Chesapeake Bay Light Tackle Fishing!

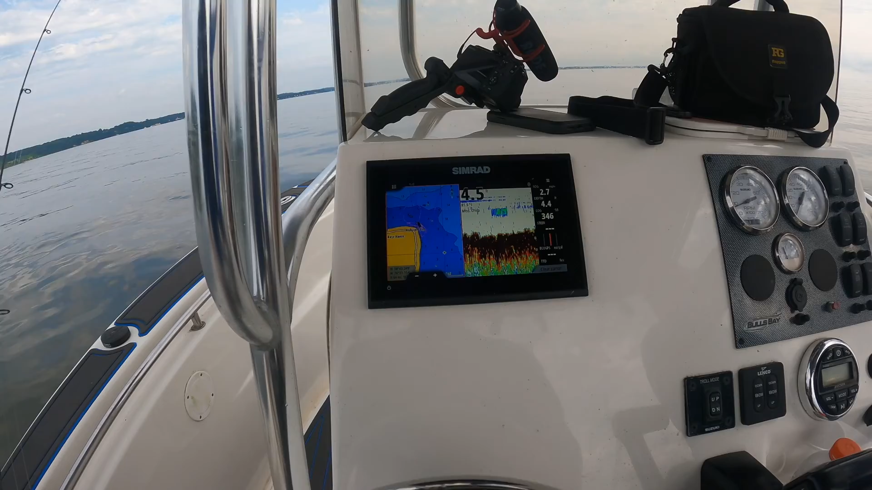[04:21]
4.5 foot of water. Yeah, they've been in about four. Mm-hmm. Brady said like 4 to 6. Has been the magic number.